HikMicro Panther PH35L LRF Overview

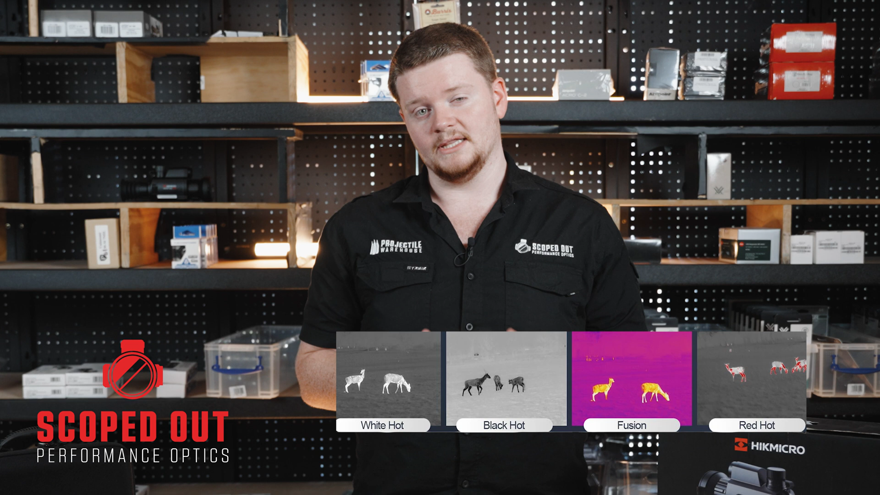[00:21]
This unit features your four standard color palettes that are featured below a 35mm objective lens and a 7.53 by 5.65 degree field of view.